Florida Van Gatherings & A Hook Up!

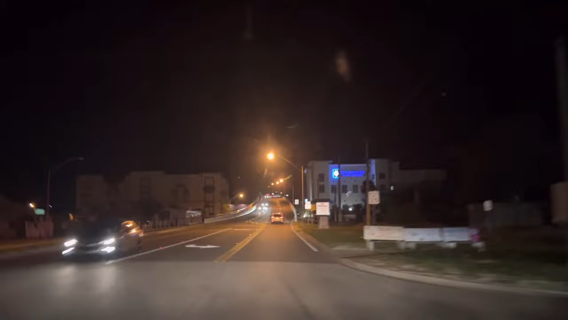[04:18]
So we decided to go right to the event location
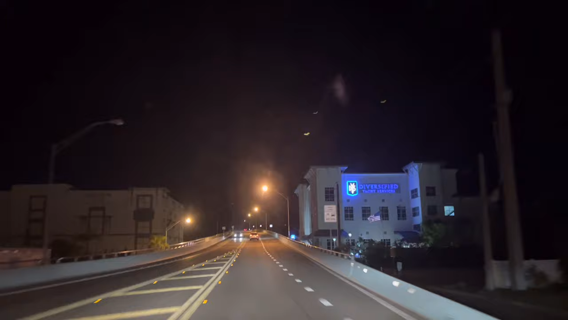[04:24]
from Walmart because Walmart had signs that said no parking.
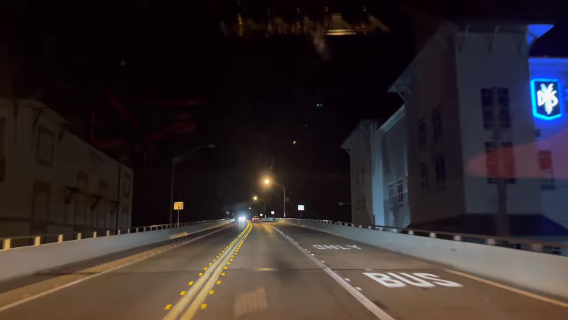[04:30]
And I didn't want to get stuck on this bridge that we're going over the Fort Myers Bridge now. I didn't want to get stuck on this bridge in traffic, in Saturday morning traffic, which is like horrible, you know.
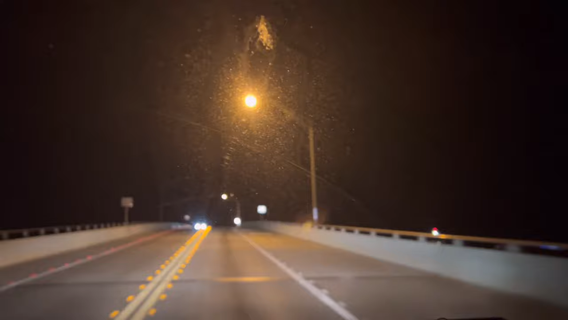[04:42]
And it's so beautiful coming over this bridge in the daylight. And sometimes at night, but it's a whole different look now that the hurricane has, you know, destroyed so much of the beach here.
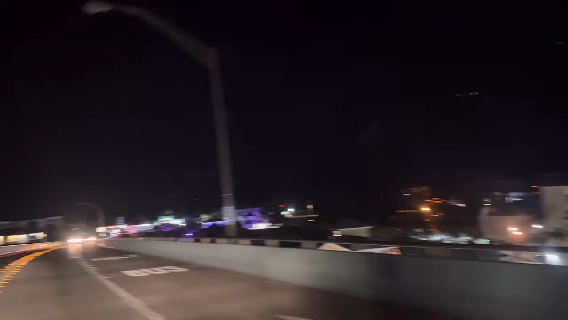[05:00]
But here we are coming over the bridge. Marcia's behind me. not as lit up as it normally is. But there's a lot of people just running across the street all the way over to Time. This is Times Square and everything over here.
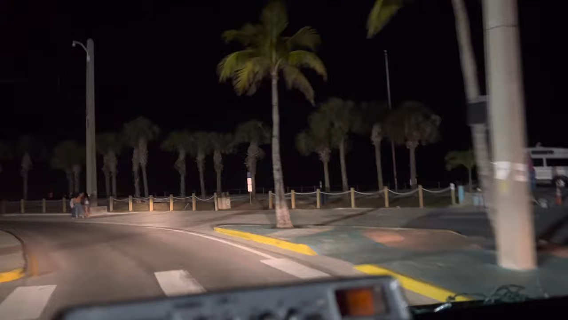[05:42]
I'm surprised there's so many people still on the beach. We're gonna make it. This is Margaritaville, and I took you there before. We're gonna come up on Margaritaville right now. And they have like this bridge going over.
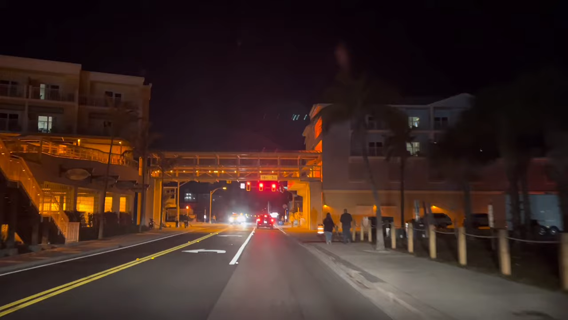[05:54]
Not a lot of foot traffic, but spring break is over.